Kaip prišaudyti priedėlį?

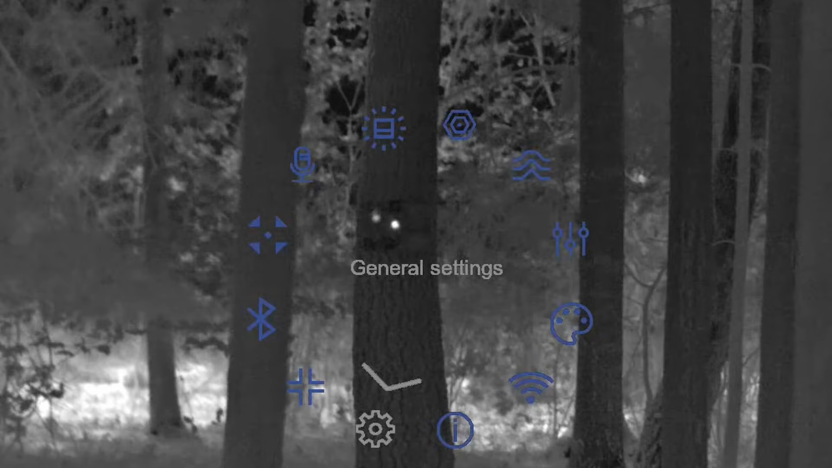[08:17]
Einat į menu, general settings, display position, calibration.
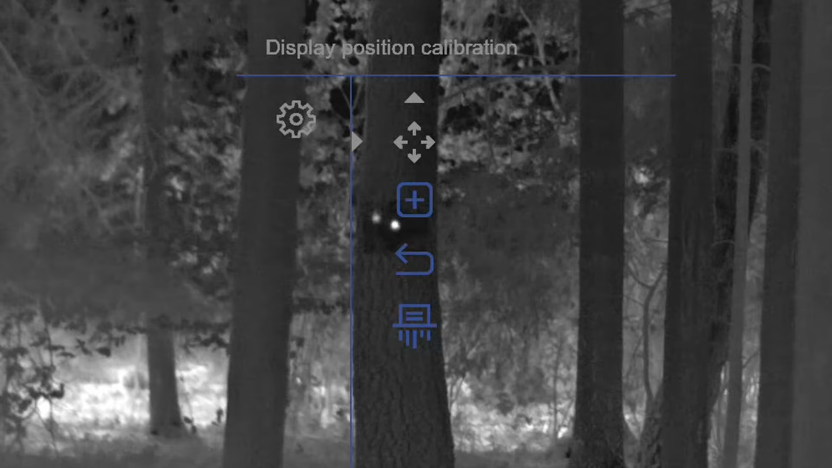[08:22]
Žinat, čia pasirenkat profilį, pas mane ant tą profilį yra mano šautuvėlis prišaudytas. Tai aš pasirinksiu profilį B.
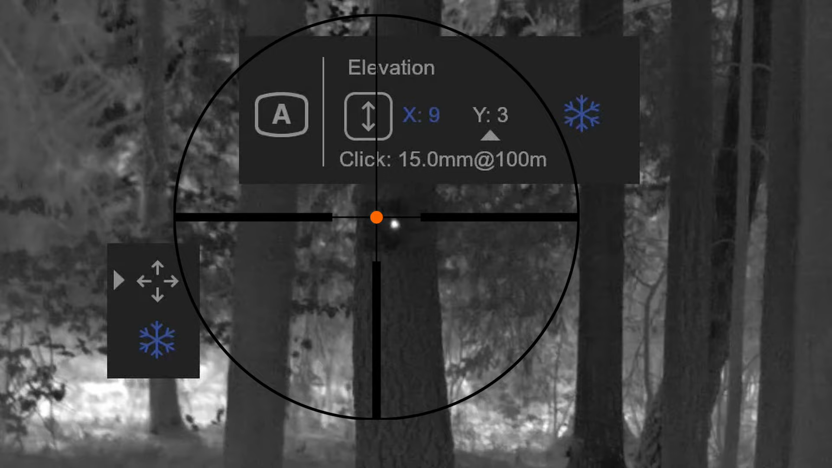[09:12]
Ir išsaugat. Štai ir viskas, jūsų termo priedėlis prišaudytas ir nesvarbu,